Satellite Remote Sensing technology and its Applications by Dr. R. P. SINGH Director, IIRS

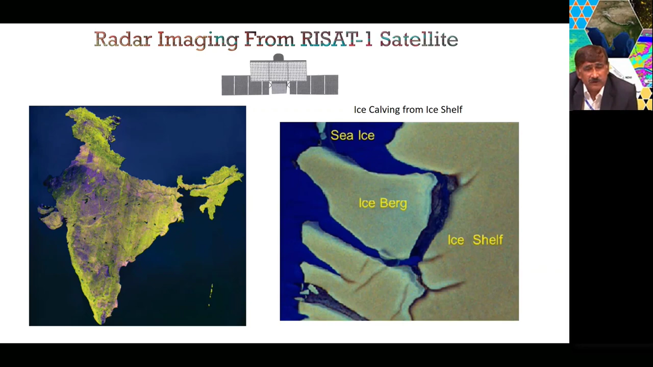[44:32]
so it started telling us not only there were land future even the polar regions ice calving ice cells those wherever there are deformation and changes regularly people are monitoring from this so it gives another dimension of measurement as you're talking about insert 3d imaging 3d imaging as it mean is that you start knowing the vertical distribution of the